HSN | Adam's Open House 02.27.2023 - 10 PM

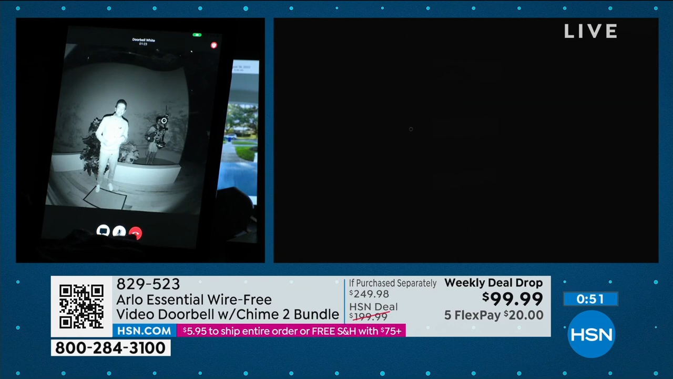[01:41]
you want to talk you can you can hang up there's your microphone I have it turned off for now oh my gosh Bill Duggan just scared the life out of me oh Bill did you see that Julie I did oh my gosh the bad guy oh my god the burglar Bill the burglar came in it's scary out there tonight Bill Duggan he is oh my goodness